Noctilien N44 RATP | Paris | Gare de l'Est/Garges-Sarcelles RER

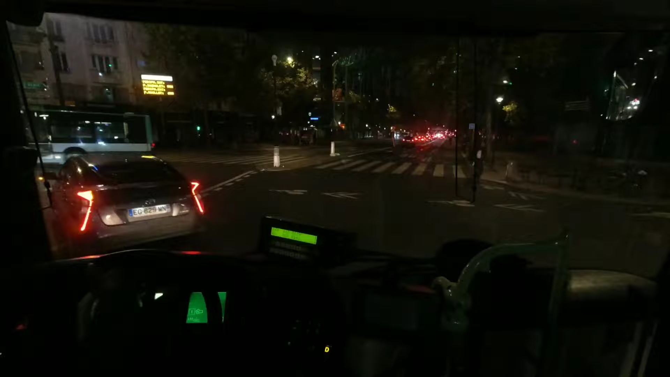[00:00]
Là, j'ai un autre point d'intérêt là. Pas pour, enfin, pour ceux qui s'intéressent, hein, ceux qui sont dedans. Là, t'as une la meuf avec la sacoche rouge là. Une femme aux mœurs légères. Vous allez où à samedi? Je sais pas du tout. Vous savez pas où vous allez où à samedi?